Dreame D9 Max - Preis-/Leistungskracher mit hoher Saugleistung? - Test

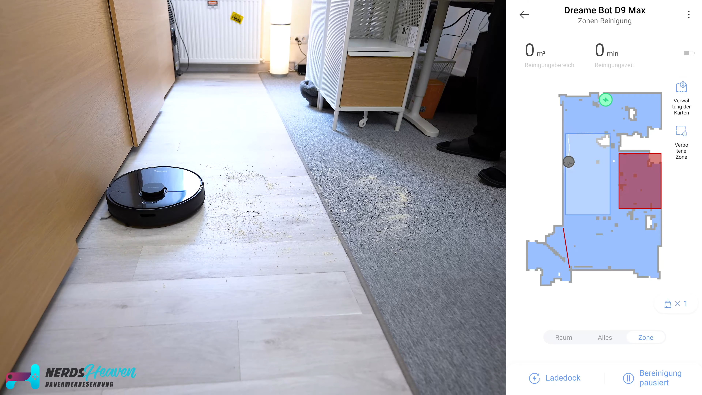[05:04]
Das heißt, der Laserscanner obendrum erkennt zwar die Raumabmessungen, aber nach vorne hin muss er meistens dann doch mal ein bisschen erfühlen. Das funktioniert aber gut. Er fährt nicht zu hart an den Gegenständen ran. Hier muss ich aber auch sagen, bereitet die Wohnung einfach vor. Das im Prinzip Kabel, Katzenspielzeug, irgendwas Kleines,
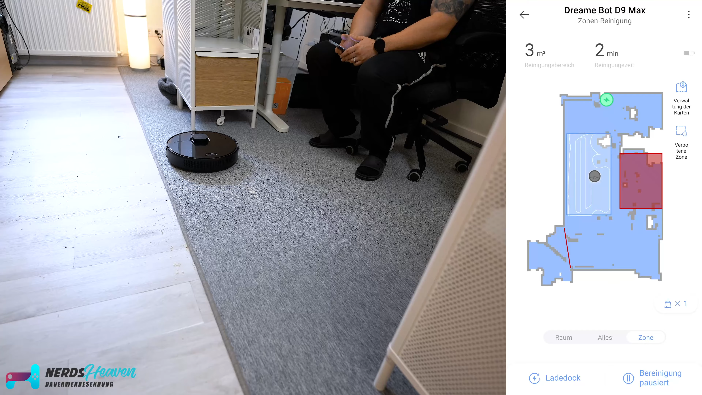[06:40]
Und da hat er auch die letzte Schmutzstelle mit rüberfahren. So ein bisschen gerade wie ein Formel-1-Kommentator, dem die Worte fehlen.